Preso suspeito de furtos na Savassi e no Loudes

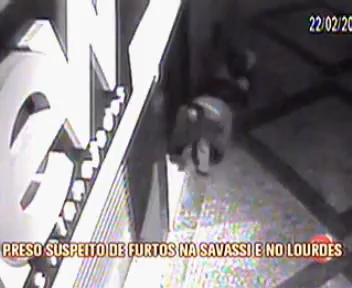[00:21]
Logo, a dupla desiste e parte para outra entrada. Em poucos segundos, os criminosos quebram a tranca e um deles invade o comércio.